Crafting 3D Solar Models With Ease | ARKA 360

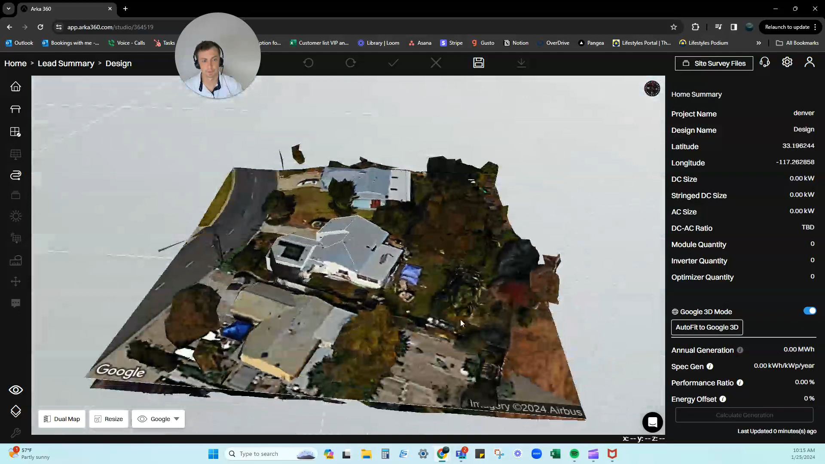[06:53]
This will also give us a shade report, ground height, everything like that.